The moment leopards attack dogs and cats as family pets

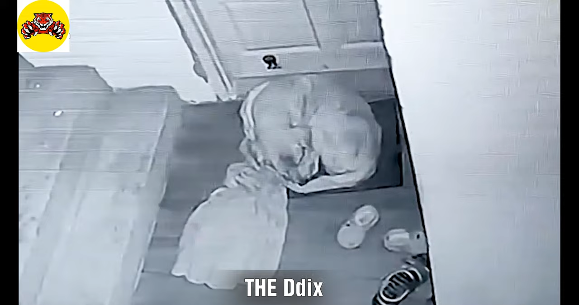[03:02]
Este es el momento adecuado para que los leopardos vayan a buscar comida. El depredador es extremadamente silencioso y sigiloso.
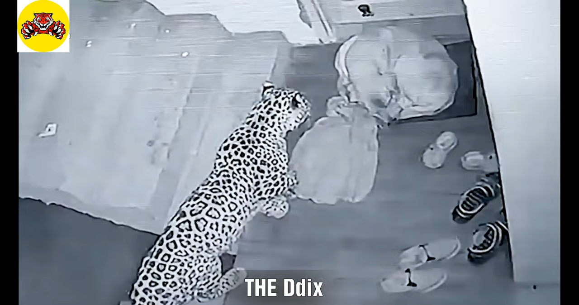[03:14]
De repente ataca y derriba al perro.
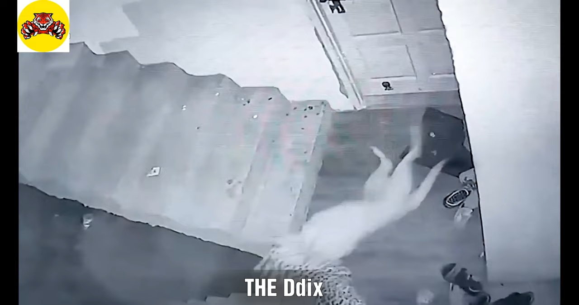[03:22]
Luego se lleva a su presa. CCTV grabó al perro mascota siendo agarrado por un leopardo y arrastrado por el cuello.
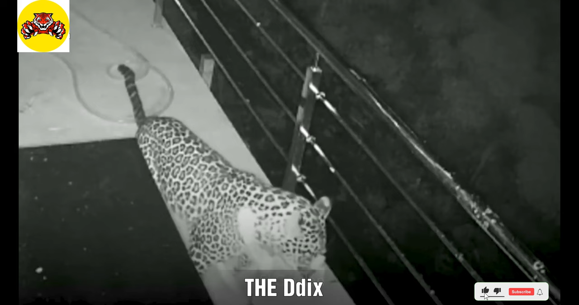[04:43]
Agarra al perro mascota y se lleva a la víctima.
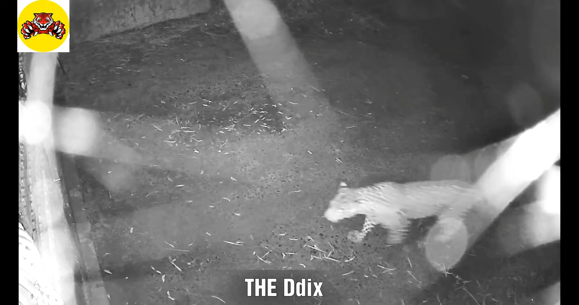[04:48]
No está claro por qué estos leopardos irrumpen en los hogares de las personas.
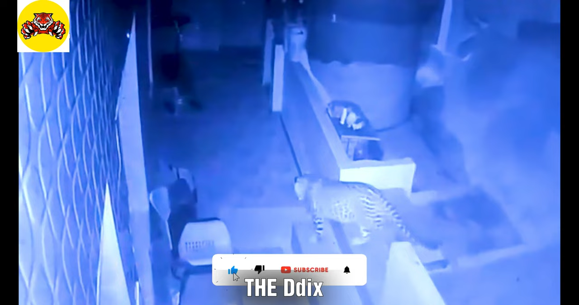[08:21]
Un leopardo ataca a un perro negro.
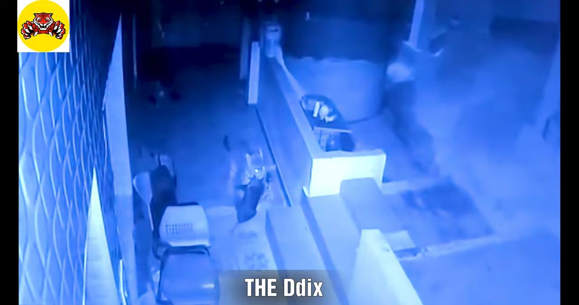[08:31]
Mordiéndose la garganta, la presa resiste débilmente y luego deja de respirar. Esto es brutal.
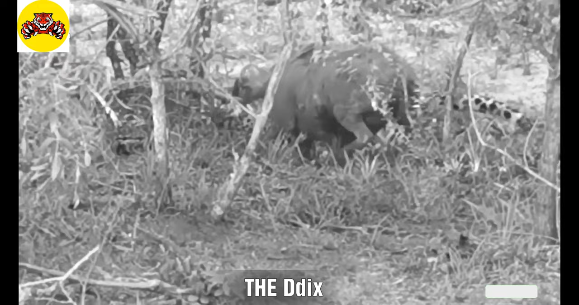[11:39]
Este asombroso momento ocurre en Gritty Krueger con tres leopardos tratando de matar a un tejón de miel.